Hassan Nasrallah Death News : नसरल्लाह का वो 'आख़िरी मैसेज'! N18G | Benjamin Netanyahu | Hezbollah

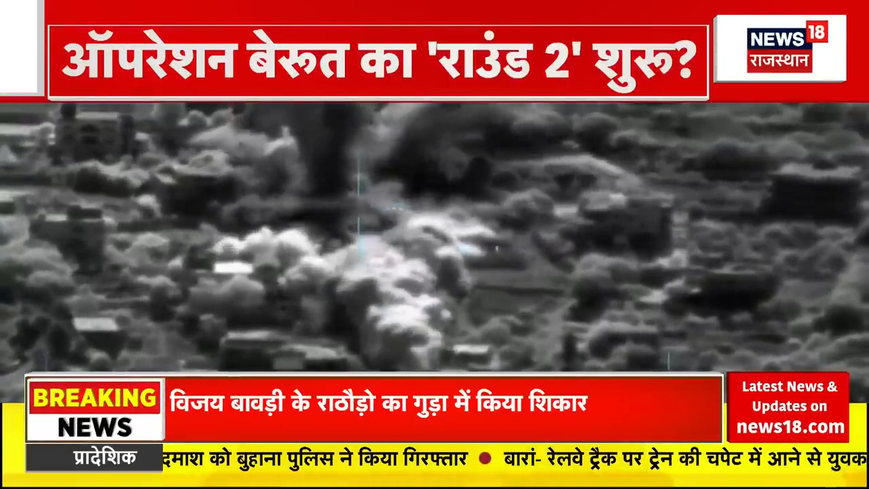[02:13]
IDF ने फाइटर प्लैन F-35 को बेरूत रवाना किया और नसराइला को छिकाने लगा दिया